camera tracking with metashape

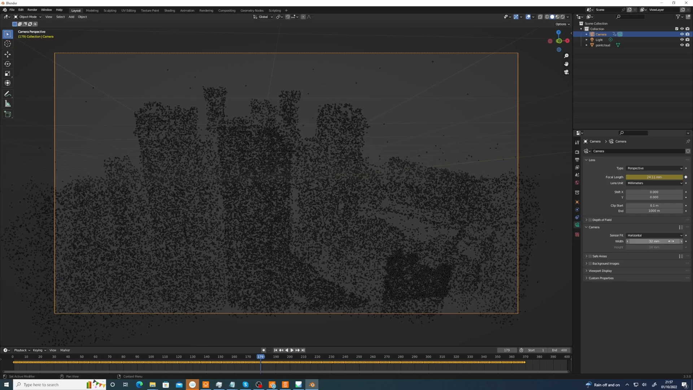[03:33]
but you need to check this this is one thing that's important is that it has it's correctly done it I mean, it's a sort of automatic thing really there's not really much you can do if it hasn't You know if you're using it for camera tracking you need every frame to be correct, right?
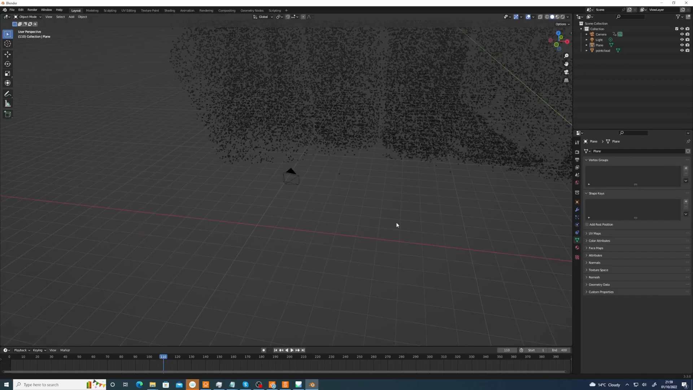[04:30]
I think I'll stop the video here, but that's that's the basic principle but what you can do is just If you put snaps on vertices and then you can
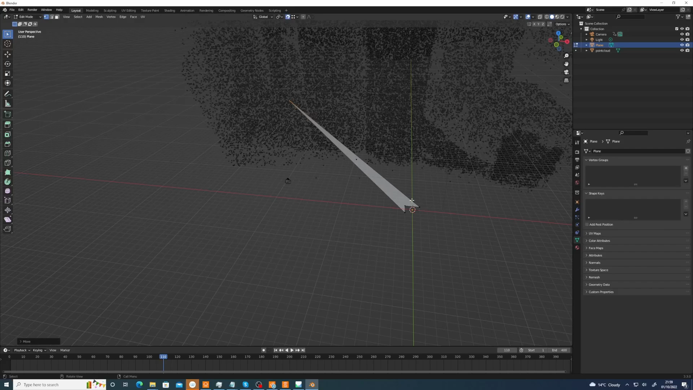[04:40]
Just grab and stick that to a point there And now to point there and Something like that Something like that See where that is Maybe we want to
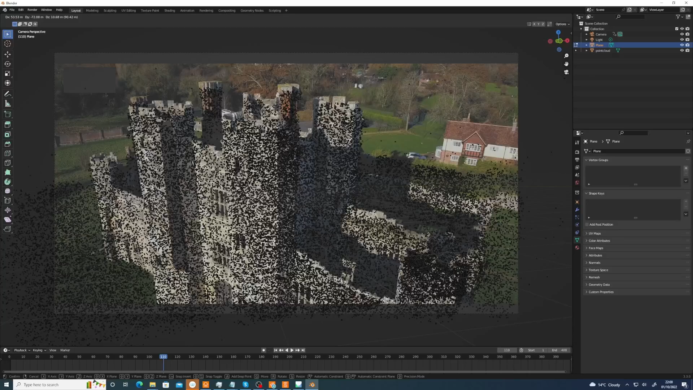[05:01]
Do try and do this one here There you go, let's see how well that if that tracks If I just disable the point cloud you'll see it more clearly
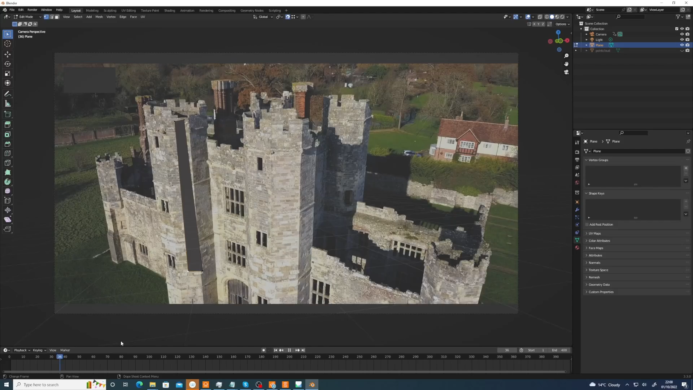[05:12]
But that's the basic principle oh It's not quite on the right thing is it
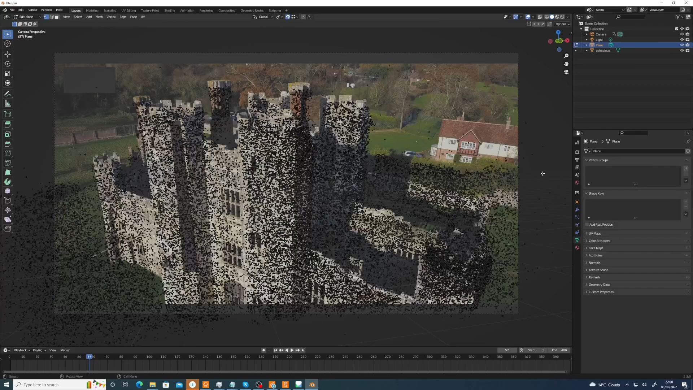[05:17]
Might be helpful having two views up just so you can see And it has gone to the correct And it has gone to the correct Point in space
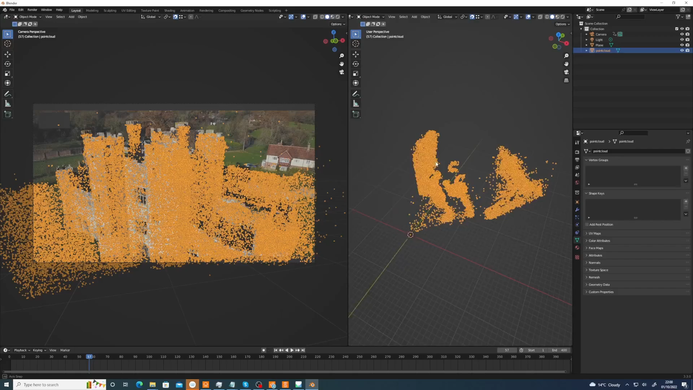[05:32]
Okay, I think I'm going to stop the video but you get a general idea that hasn't gone to the correct point in space So let's Let's grab it And obviously you could do let's say maybe a Better an actual meshed
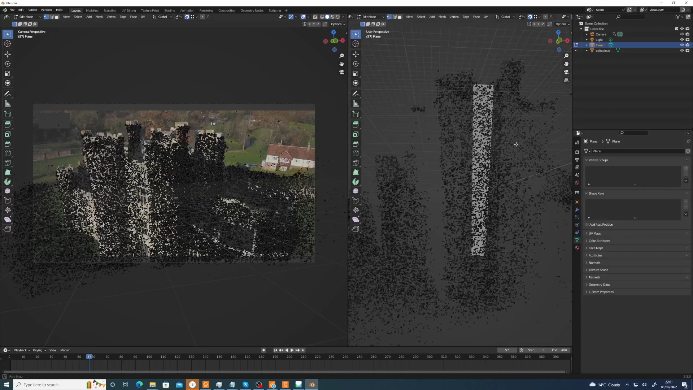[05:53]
You know as opposed to use the The low-res point cloud that's generated when the The camera is generated You could actually go, you know Mesh it properly One of the things important to mention is the distortion you have to Remove the lens distortion if there is any Otherwise things won't stick
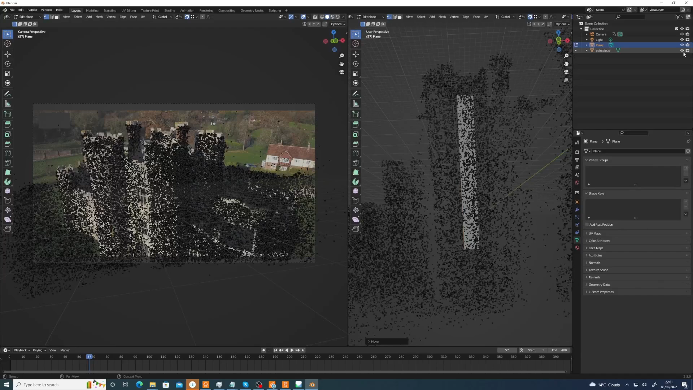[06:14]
But I'm going slightly off topic now But anyway, that's the basic principle But yeah,